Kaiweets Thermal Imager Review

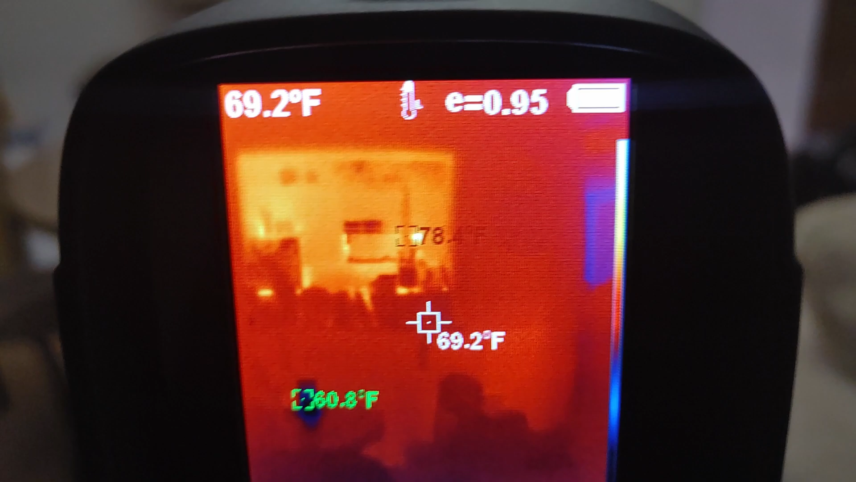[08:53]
On screen: spot 69.2°F, min 60.8°F
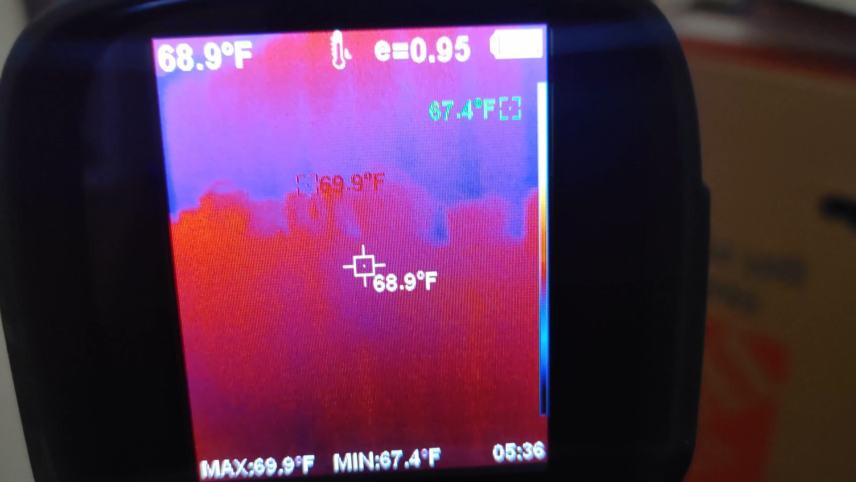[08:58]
On screen: spot 68.9°F, max 69.9°F, min 67.4°F
but yeah the image quality is not terrible but it's that it'll definitely get the temperatures like you need
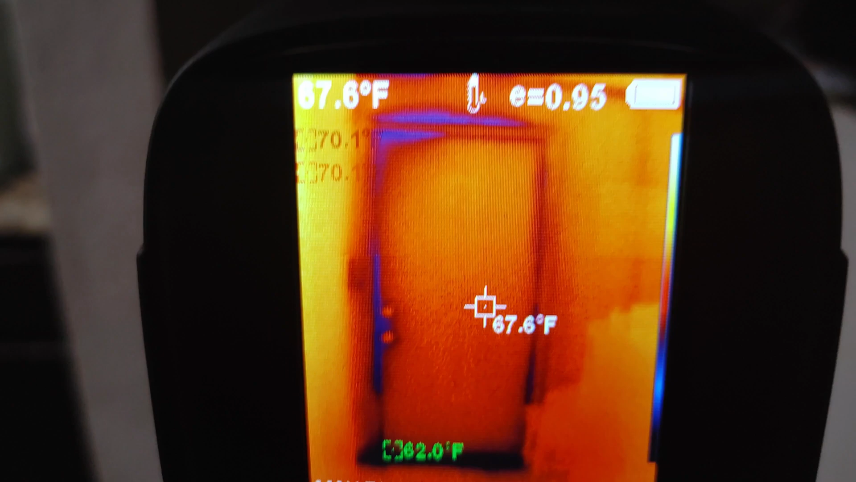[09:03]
On screen: spot 67.6°F
there's our door all right now let's go through with the lights off
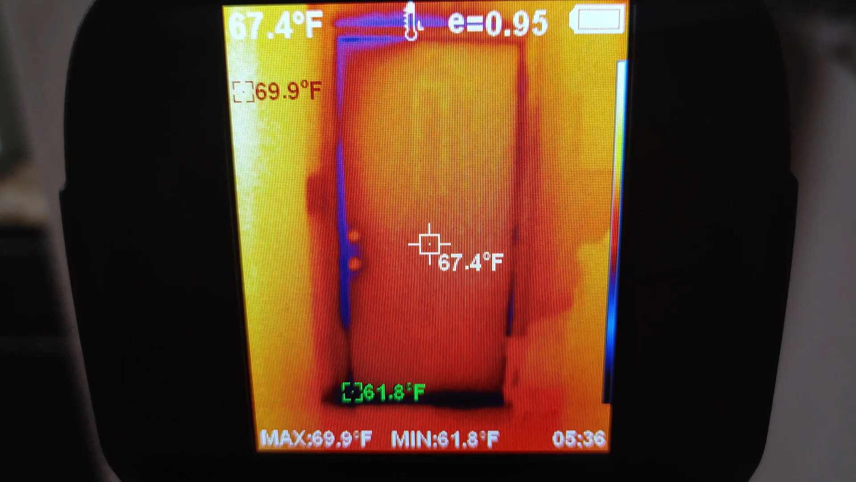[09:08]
On screen: spot 67.4°F, max 69.9°F, min 61.8°F
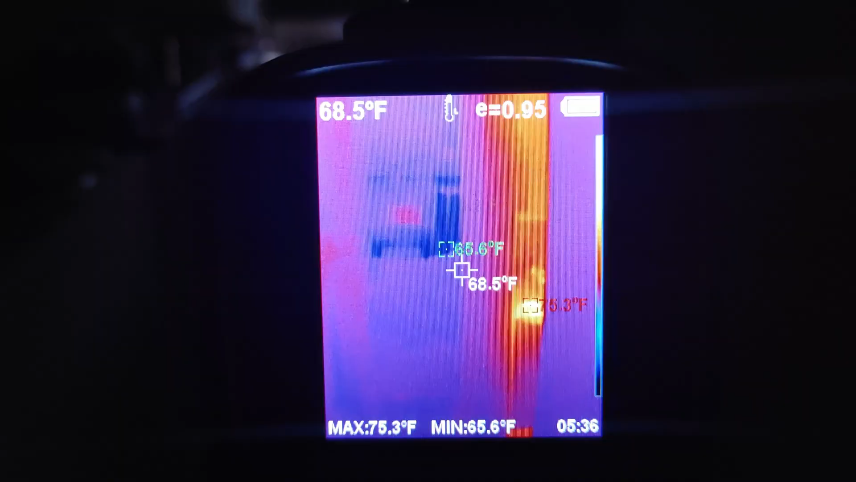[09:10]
On screen: spot 68.5°F, max 75.3°F, min 65.6°F
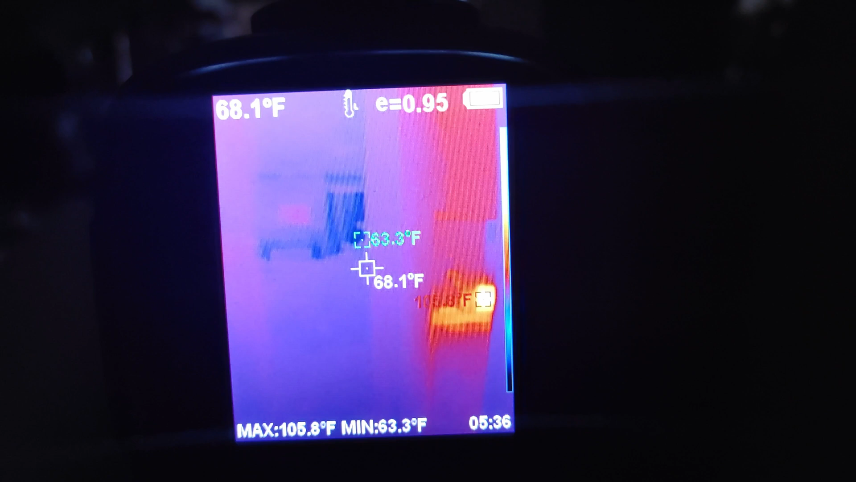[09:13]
On screen: spot 68.1°F, max 105.8°F, min 63.3°F
and now if you recall with the top dawn it does better in low light whereas the fleer does much better with
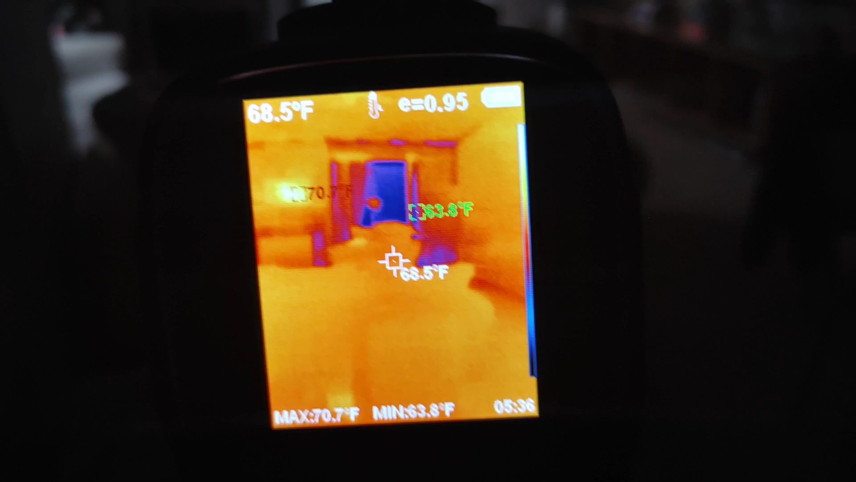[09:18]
On screen: spot 68.5°F, max 70.7°F, min 63.8°F
light uh and it would appear that the kaiweets oh it's kind of the same
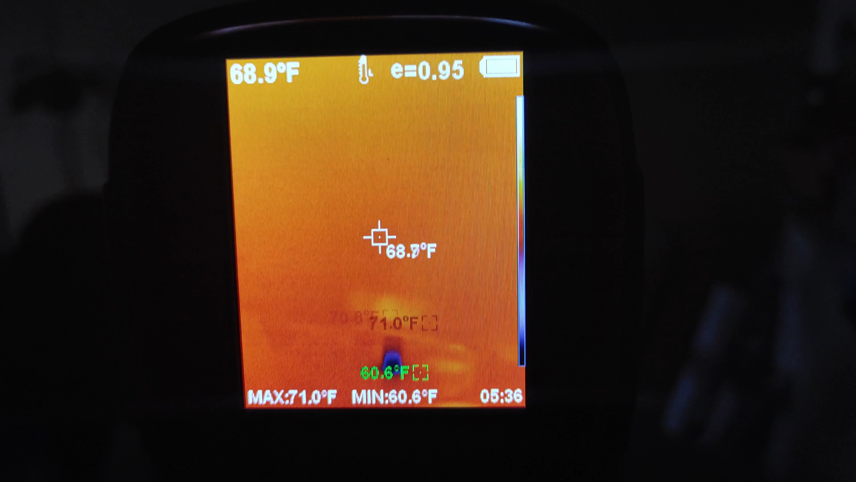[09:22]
On screen: spot 68.9°F, max 71.0°F, min 60.6°F
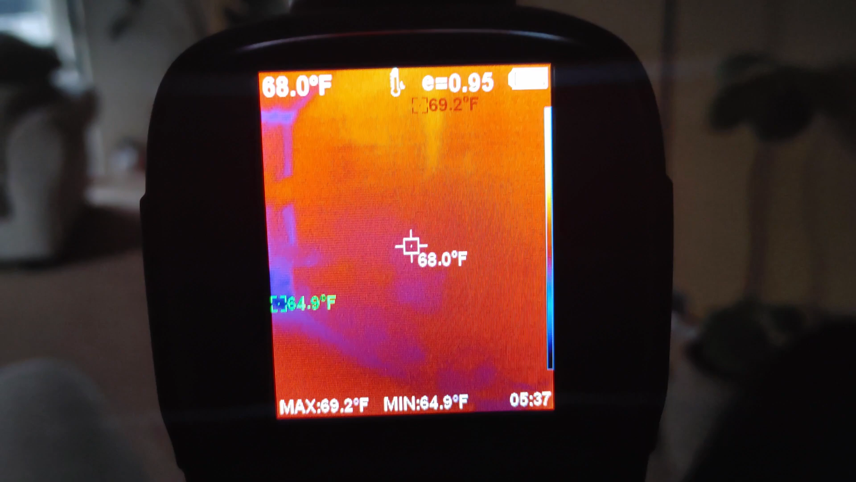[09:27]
On screen: spot 68.0°F, max 69.2°F, min 64.9°F
looks the same to me it's not a lot of sun outside at all it's very gloomy it's been raining
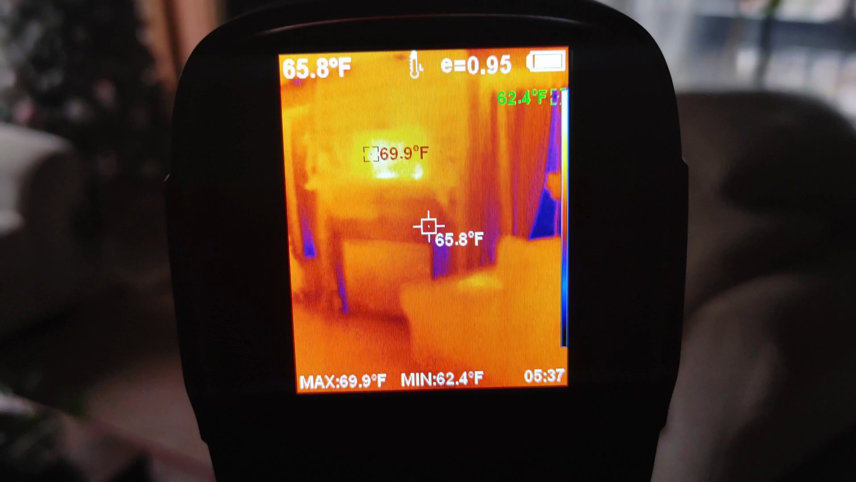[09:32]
On screen: spot 65.8°F, max 69.9°F, min 62.4°F
i love the refresh rate on this thing compared to the uh
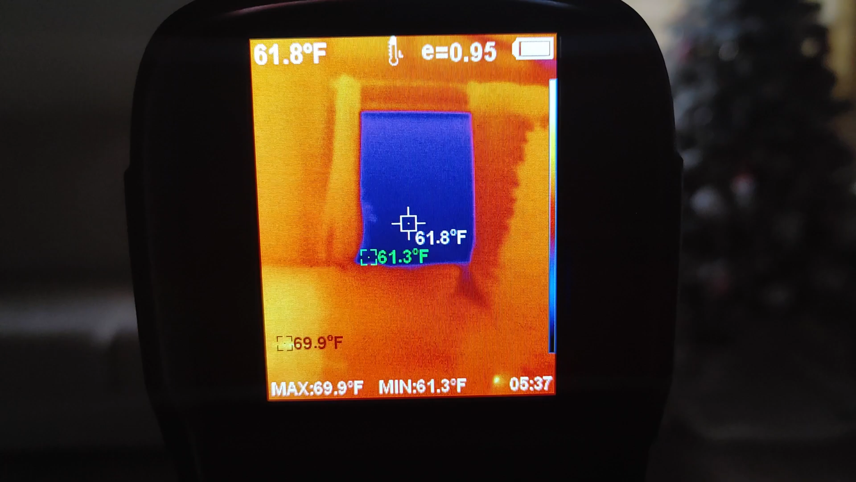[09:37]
On screen: spot 61.8°F, max 69.9°F, min 61.3°F
fleer and if we look at this tv check this out that tv is
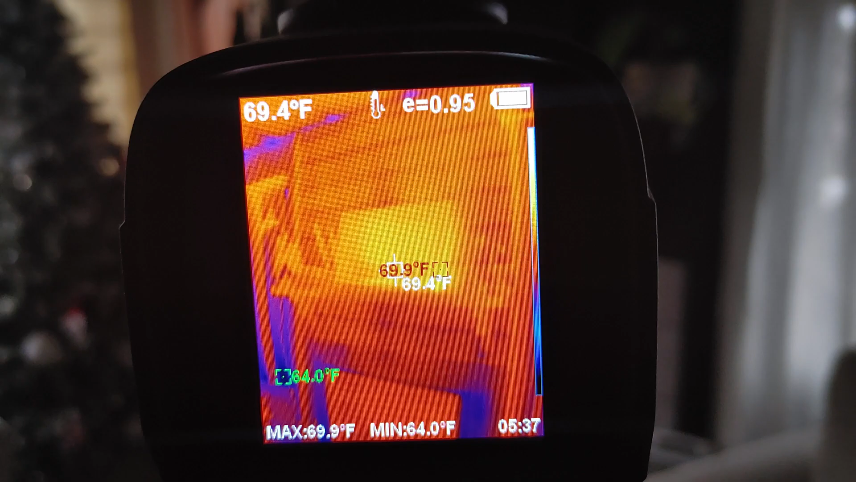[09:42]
On screen: spot 69.4°F, max 69.9°F, min 64.0°F
is getting is measuring some temperatures there 69.9 and
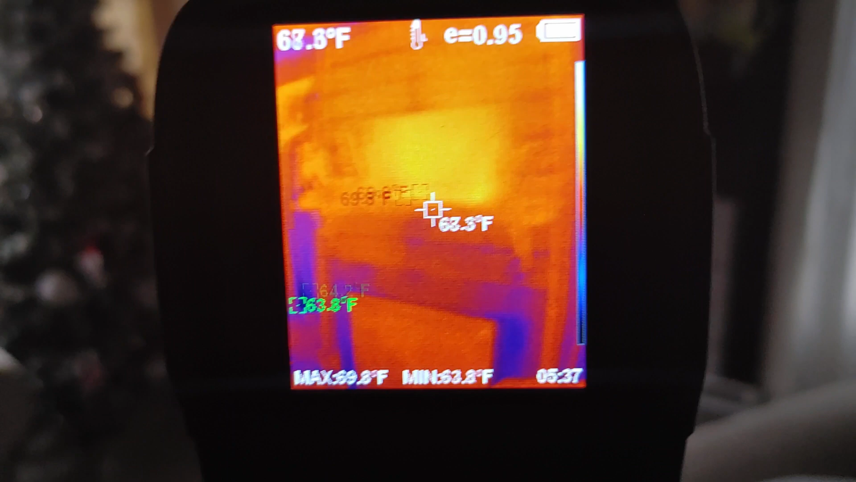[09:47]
On screen: max 69.8°F, min 63.8°F
it has not been turned on in days but if we there's a whole tv
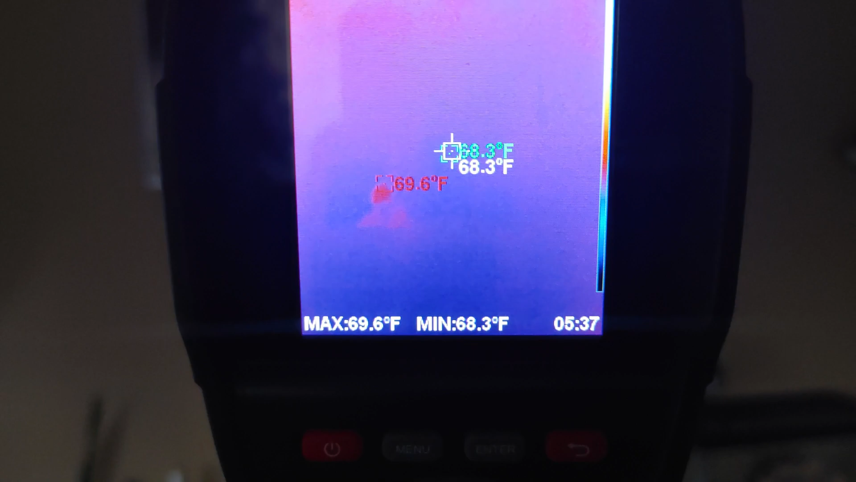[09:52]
On screen: max 69.6°F, min 68.3°F
on the wall right now that you can't see because
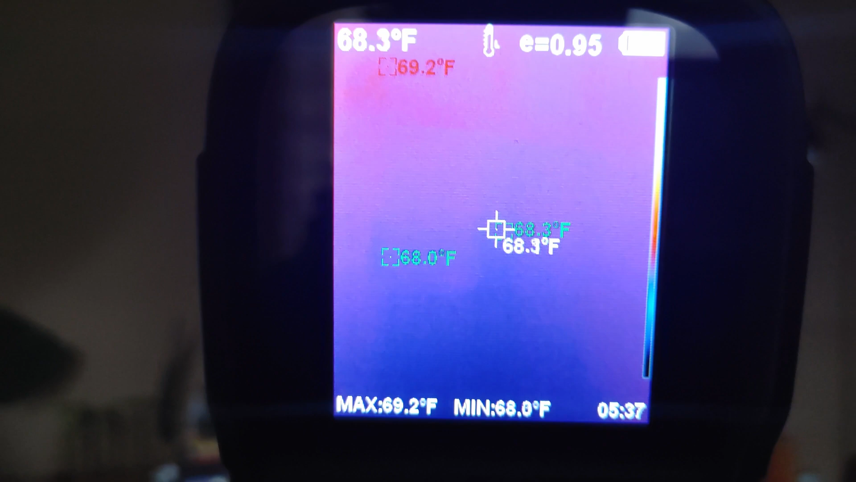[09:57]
On screen: spot 68.3°F, max 69.2°F
it's cool i'm pointed right at it you can't even catch the image and it
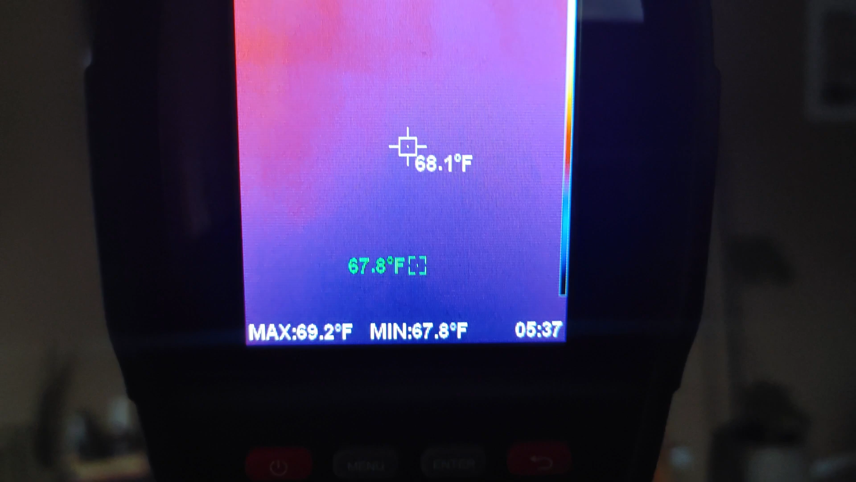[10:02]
On screen: spot 68.1°F, max 69.2°F, min 67.8°F
too is plugged in but it is actually off it seems so it seems like that is
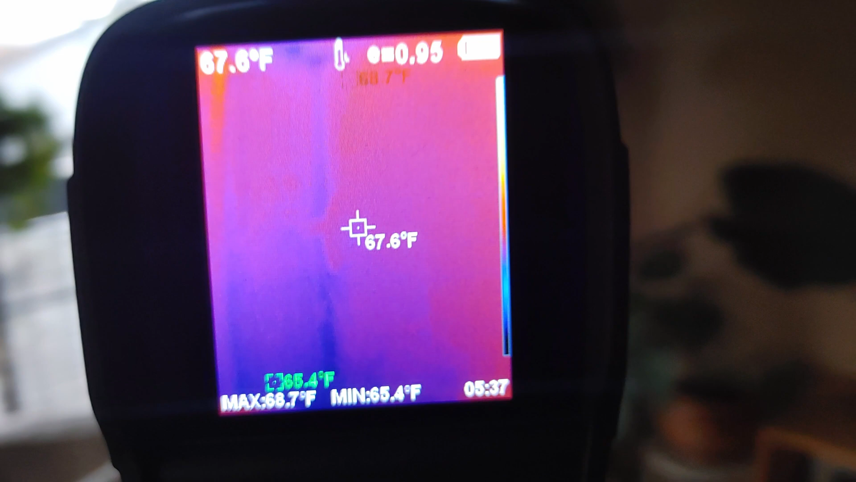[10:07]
On screen: spot 67.6°F, min 65.4°F
pulling well this little one is actually still pulling some energy and
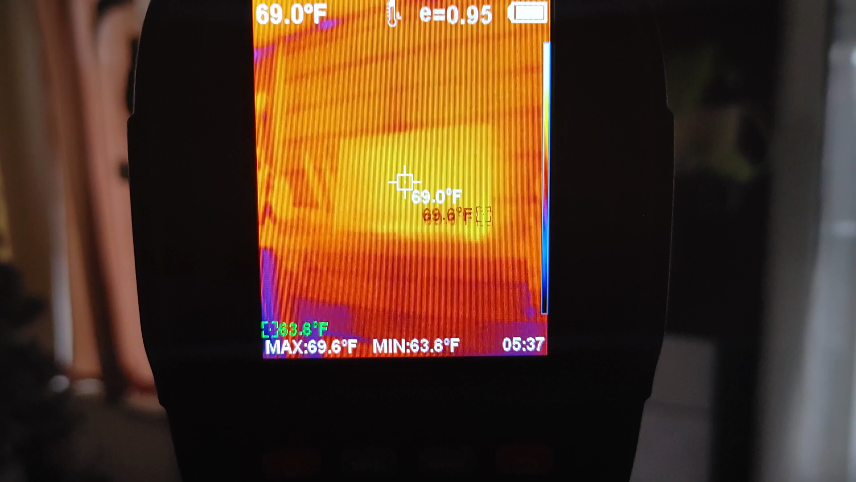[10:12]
On screen: spot 69.0°F, max 69.6°F
one of you actually asked me for a video like that so we're going to definitely do that test all